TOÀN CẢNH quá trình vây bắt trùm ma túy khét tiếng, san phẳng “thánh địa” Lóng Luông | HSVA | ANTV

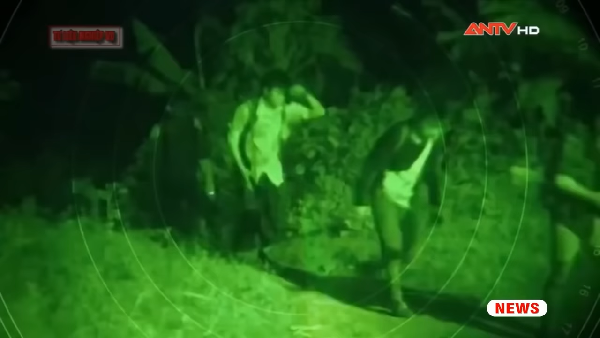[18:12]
Đây là những hình ảnh bằng các biện pháp nghiệp vụ Mà các trinh sát đã bí mật ghi lại được
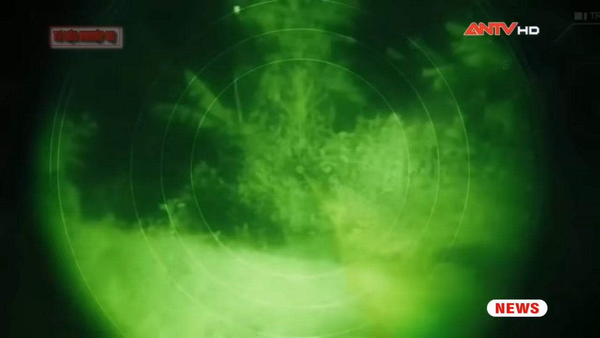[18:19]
Những hình ảnh này cho thấy, các nhóm vũ trang có trang bị súng quân dùng Hàng đêm đã thâm nhập vào đối điểm nước ta bằng các đường tiêu ngạch
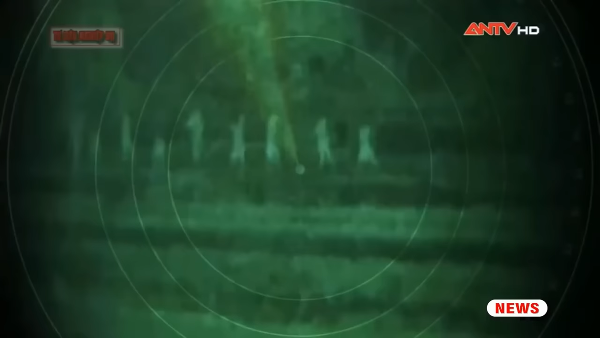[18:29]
Một điều nhận thấy rõ là các đường dây tội phạm về ma túy đã được trang bị rất bài bán Và quy mô đồng thời cũng rất manh động, sẵn sàng chống trả các cơ quan chức năng khi bị cạn trợ